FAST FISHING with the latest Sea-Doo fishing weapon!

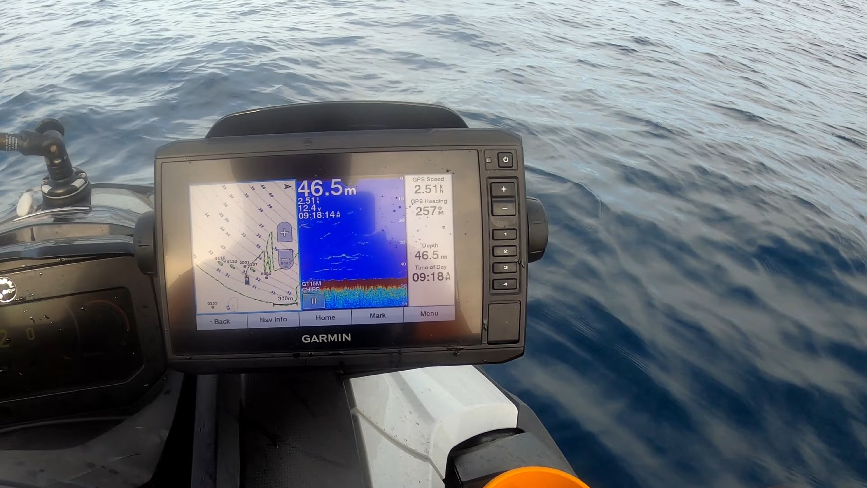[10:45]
On screen: depth 46.5 m
There's some snapper amongst that action. Right down the bottom there.